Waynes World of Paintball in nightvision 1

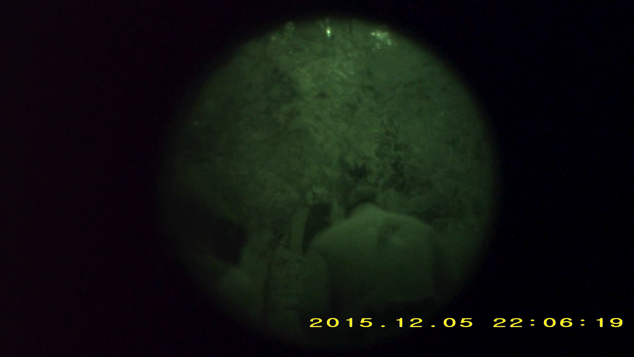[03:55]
You step on me. I can't see. Step to the right. I'm going to check the right for thermal.
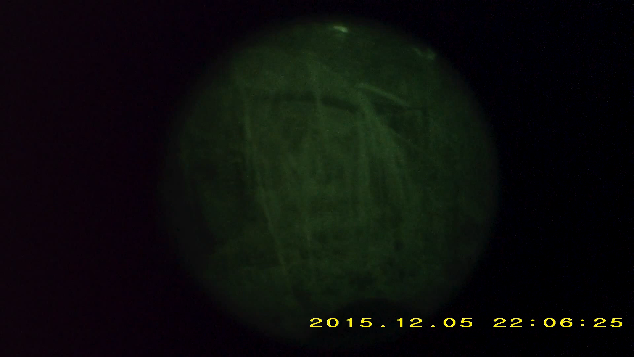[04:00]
Guys up front. Oh, I see something in there. The right? I think I see something. I see a hot spot. That must be a tree. Okay.
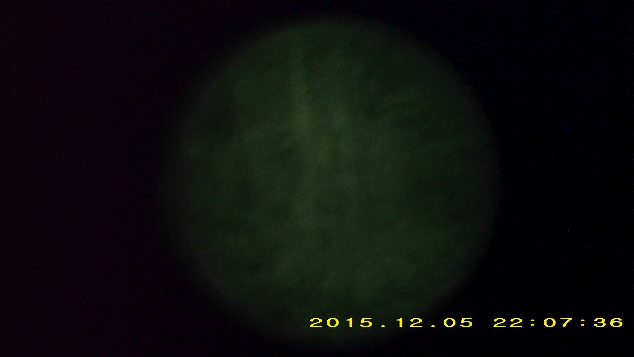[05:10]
We got Frank on the right. Thank you, sir.
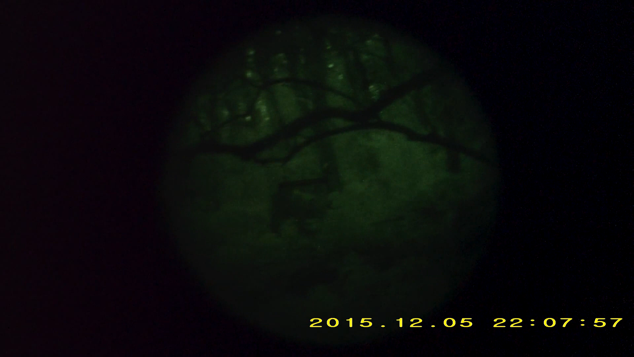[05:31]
Are you using Flare One or Seek?
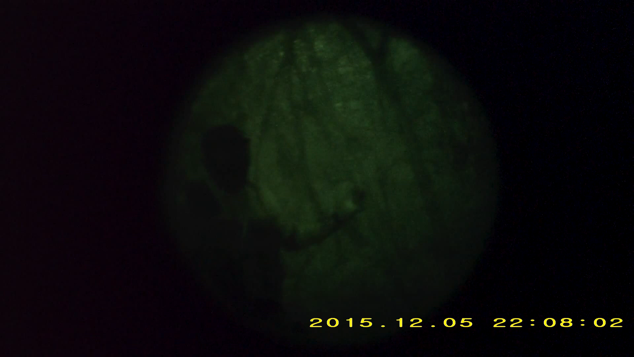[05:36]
Yeah, how's the Seek working for you? I have. I didn't think it was very good tactical.
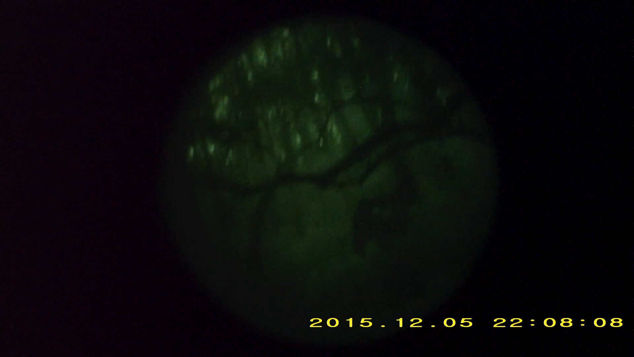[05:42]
How's it working for you? So far, so good. I can see everything. I was between the two. Let me take a look at that. How'd you make it so dim?
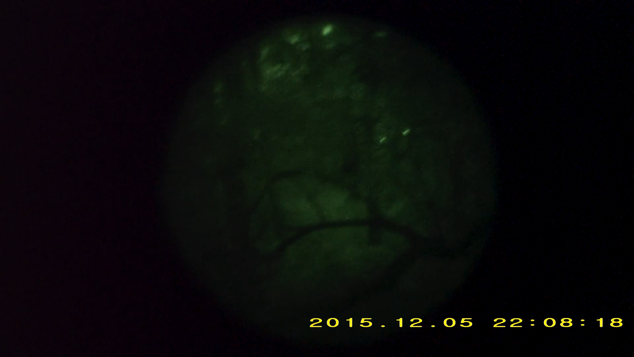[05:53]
I set the display at the lowest level. Right. You looking at somebody? Huh? You looking at somebody or something?
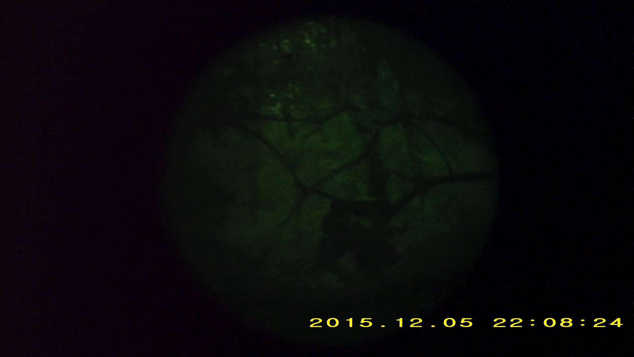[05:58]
No. Yeah. Look. Those are our guys, I think. Yeah, to the left, right?
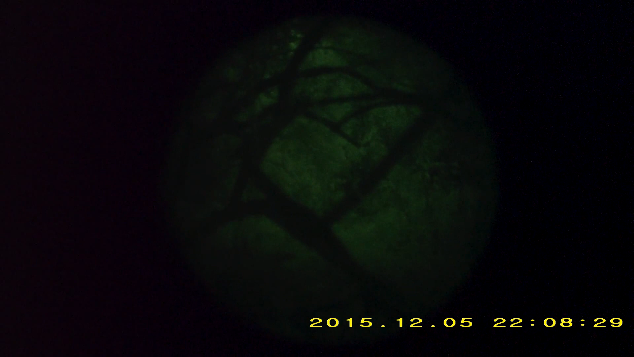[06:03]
Yeah. Okay. My right is clean, so. All right, let's work together.
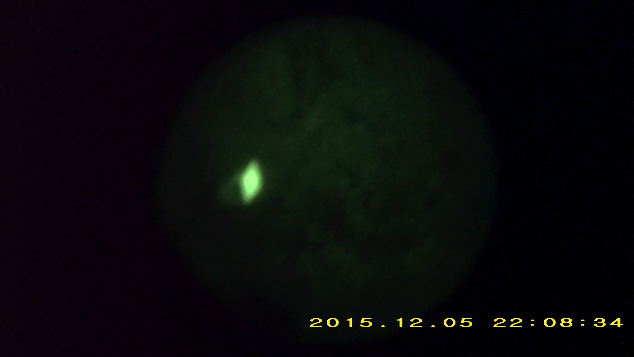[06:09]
Yeah. I got night vision. I have a thermal, but yours is working better.
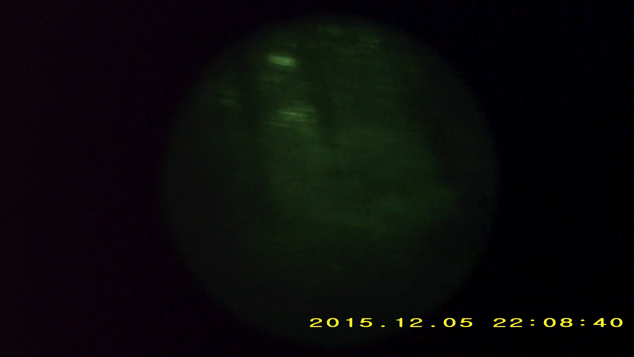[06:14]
Okay, I saw something moving to the left.
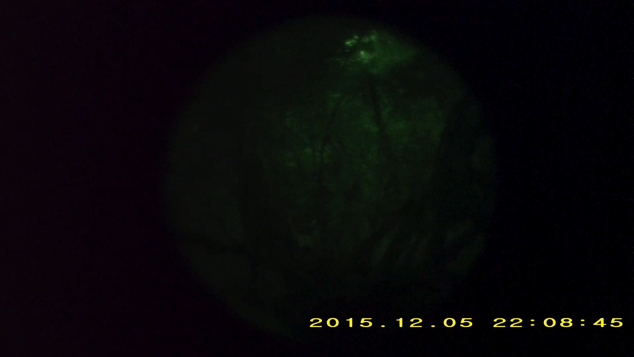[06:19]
Yeah. What, no. Hold on. I'm not seeing it. What do you see? Right there, you see that dark spot in the middle? Just give me a second, Right there. Let me use my thermal. Here, move to the left a little bit if you're okay with that. Yes. My thermal is not seeing anything. Let me look for a minute, hold on.